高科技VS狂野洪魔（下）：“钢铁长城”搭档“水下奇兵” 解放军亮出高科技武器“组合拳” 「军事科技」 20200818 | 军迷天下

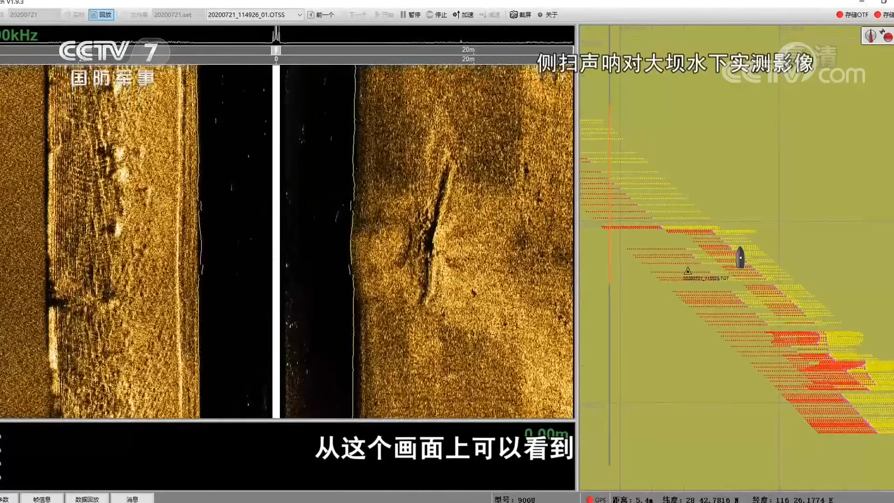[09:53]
看到我们获得的水下的地貌它的信息还是非常丰富的总体来讲的话就是我们整个地岸现在还是非常的稳固的所以它的这个水下的就是首先是抵制非常的匀称